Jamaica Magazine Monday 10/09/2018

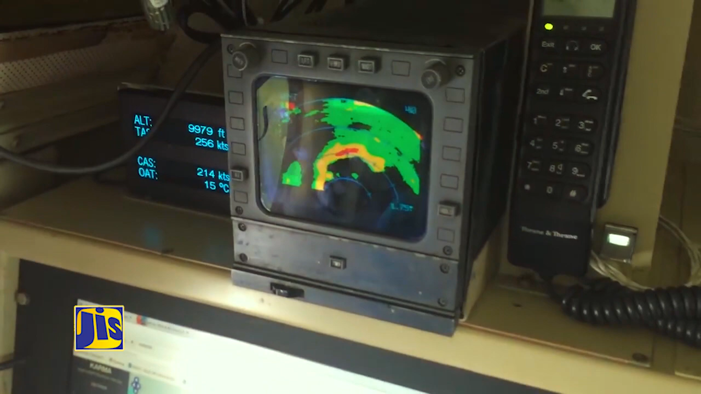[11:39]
So we've got a radar in the nose and a radar in the tail collecting data for us.